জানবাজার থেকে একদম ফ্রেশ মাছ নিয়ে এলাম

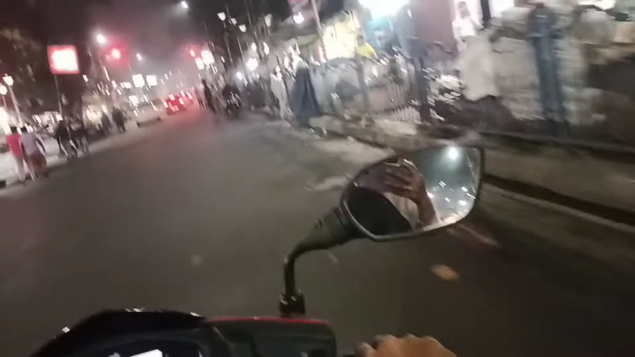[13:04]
তো এই দেখো আমরা এখন যাচ্ছি শিয়ালদার দিকে যাচ্ছি, যাবো।